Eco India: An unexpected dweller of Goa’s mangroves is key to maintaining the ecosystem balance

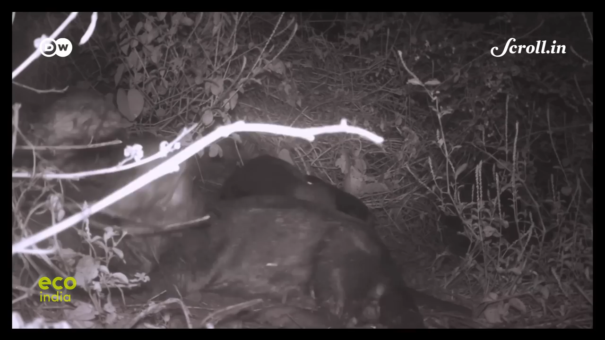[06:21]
Apart from field surveys, camera traps are the other big source of information and data collection. You want to try